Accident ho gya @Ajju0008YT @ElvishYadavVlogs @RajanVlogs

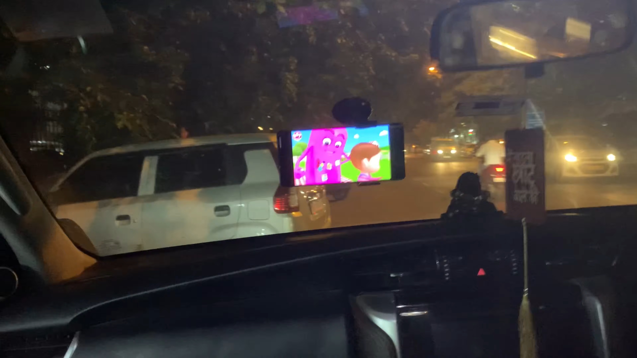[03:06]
यहाँ पे पता नहीं गाइस एकदम से क्या हो गया, सारे लोग भाग के गए।
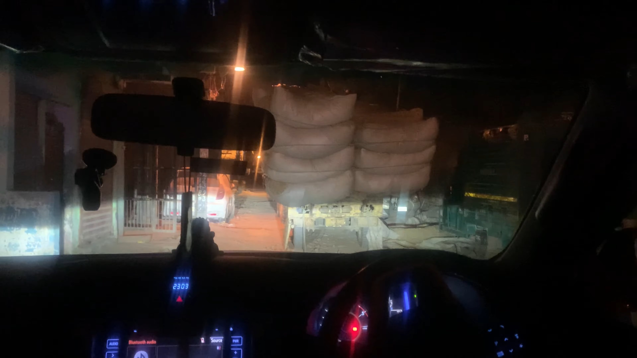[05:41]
देखो गाइस क्या हो गया, किसी ने हमारा ट्रक लगा रखा है, अब कहाँ से निकलने जगह भी नहीं है।